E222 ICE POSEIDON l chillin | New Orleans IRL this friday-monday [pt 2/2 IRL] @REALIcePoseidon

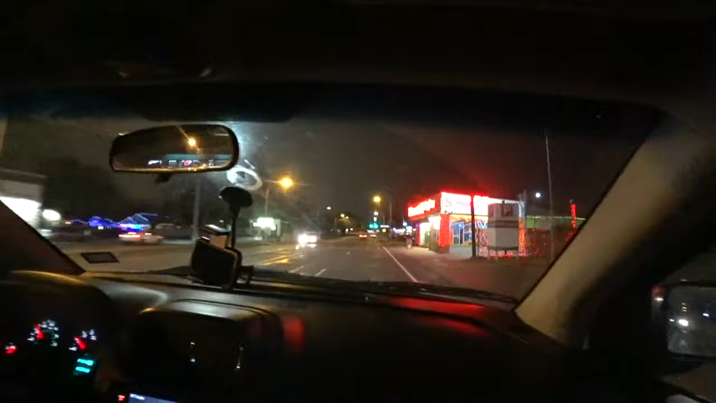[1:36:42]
college kids all over this area. What we got here? Look at this. Flamingo Automotive. Sorry, nobody there. Because the girls don't know shit about cars. Oh. Right here, ice cream store.
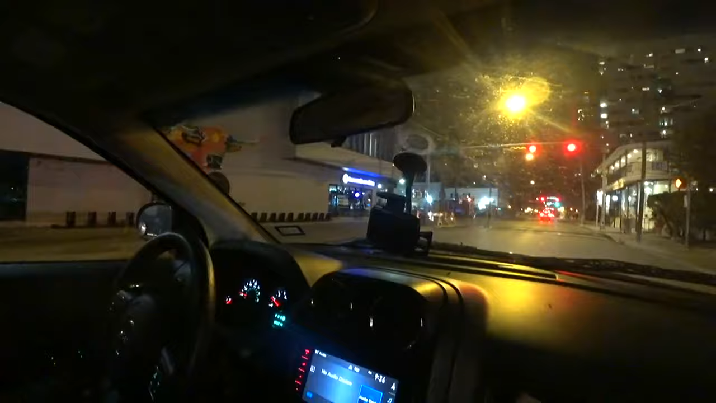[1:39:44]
Yeah, there's a lot of people out right now, actually. I'm surprised. I mean, they're all probably walking home from class and shit. But I don't see no girls, though. I see just straight dudes. Yo, are there more girls or guys at college, dude? I never went to a real university, so I don't know. I went to a community college. Yeah, that's not real, though.
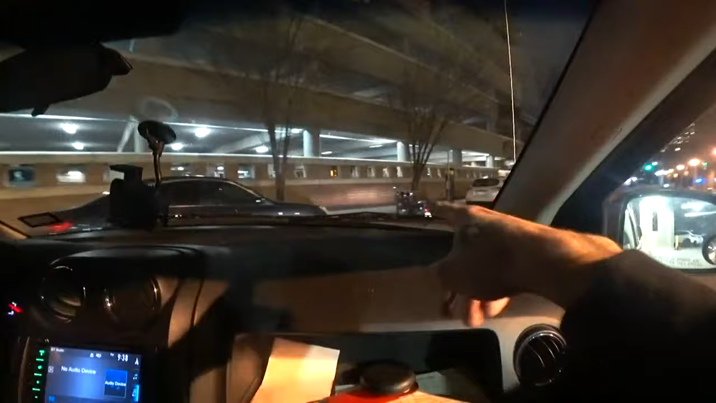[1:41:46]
Like, when you over here, like, the sidewalk is not red, which means you wouldn't be able to park in it.